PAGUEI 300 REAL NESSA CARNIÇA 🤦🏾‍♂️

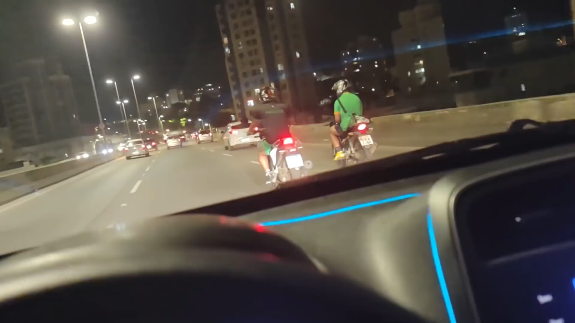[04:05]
Vocês estão vendo que tem um radar ali? Esse radar não funciona, tá ligado? Todo mundo passa aqui, ele não pisca.